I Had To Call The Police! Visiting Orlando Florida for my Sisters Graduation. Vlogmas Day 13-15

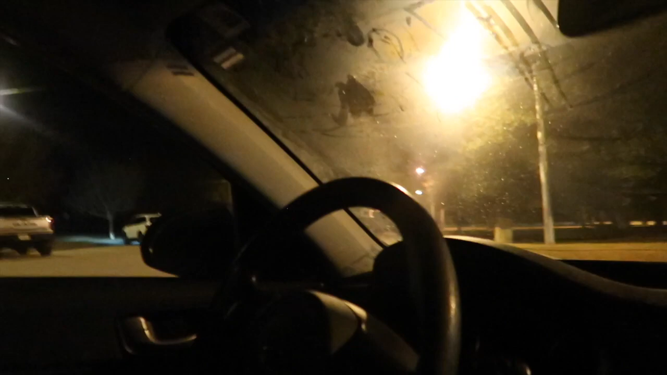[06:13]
Oop Chapstick fill South Carolina We're in South Carolina At a rest stop Almost Georgia You can tell by the trees It's something to change